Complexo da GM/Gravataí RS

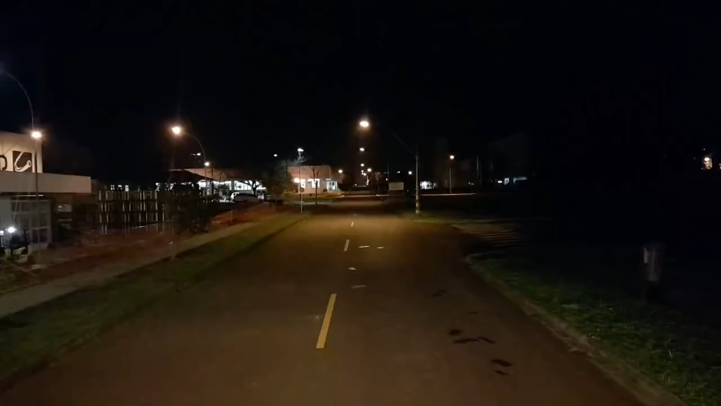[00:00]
E aí galera, beleza? Estamos aqui em Porto Alegre, Rio Grande do Sul, estamos aqui em gravata aí, são 11 horas e 10 minutos da noite do dia 12 de agosto de 2015,
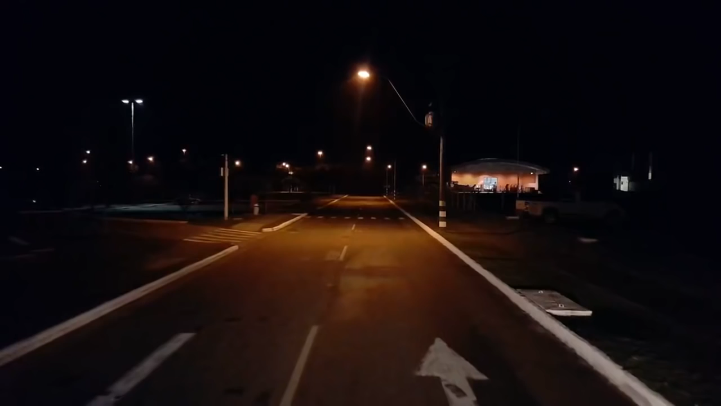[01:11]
se pensar, tem aqui dentro, locadora, Banco do Sul, Banco do Brasil, festa econômica, loja de roupa, perfumaria, é uma verdadeira cidade. Estão passando aqui só um pedacinho, que se eu ficar andando aqui com o caminhão, nós vamos ficar aqui até amanhã cedo, rodando essas moquinhas, velocidade de 20, 30 por hora, que é a velocidade de complexo industrial aí, velocidade de segurança, aqui a portaria 6,
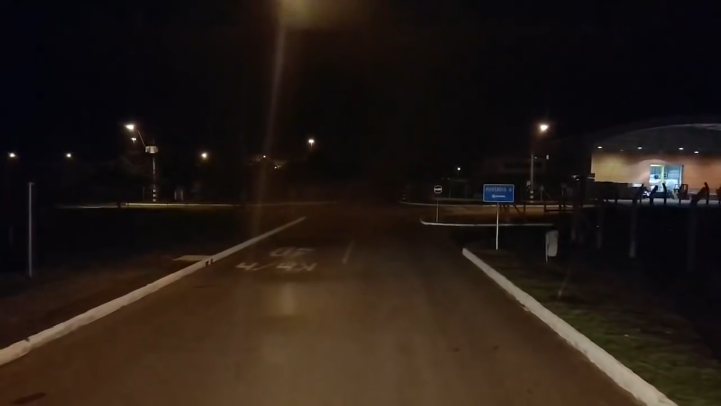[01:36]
vou sair pela 6, para você ver que tem 6 portarias. Isso aqui é um complexo, na verdade, nós aqui não temos fábrica de carro, nós temos montadoras de carro,
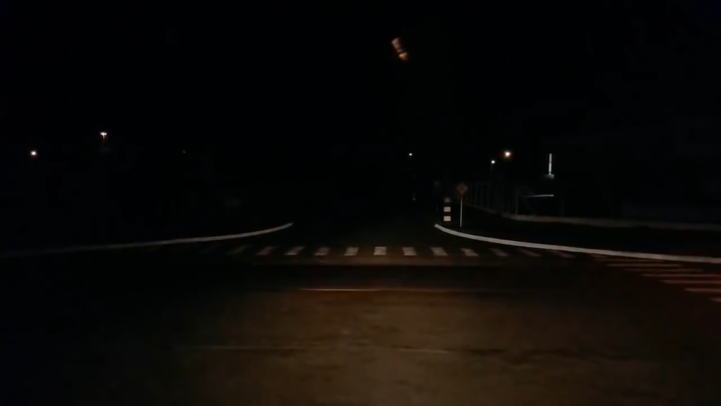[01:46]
então aqui dentro tem a CBE,
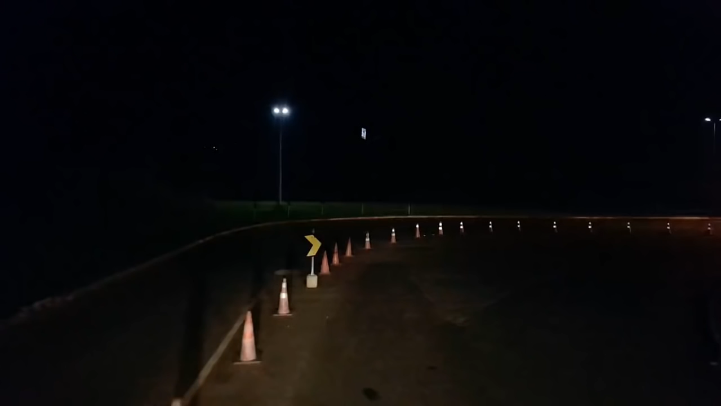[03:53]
antigamente a gente não tinha ali em cima, você está vendo aquele carro passando lá em cima, olha lá, lá é a Freeway, antigamente a gente não tinha acesso pela Freeway aqui,
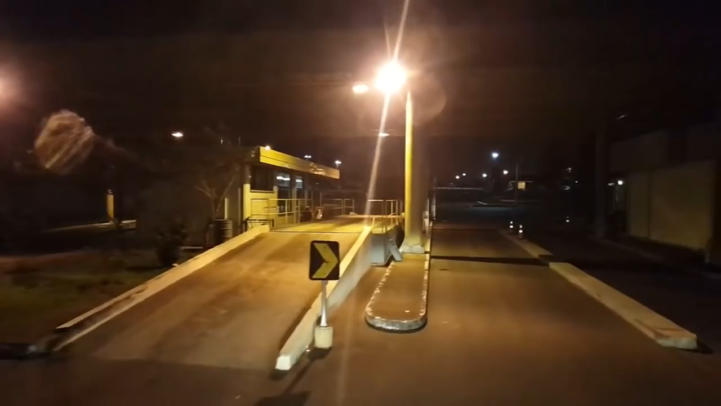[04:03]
a gente tinha que vir entrar lá por Glorinha, lá no quilômetro 55 da Freeway, a gente entrava,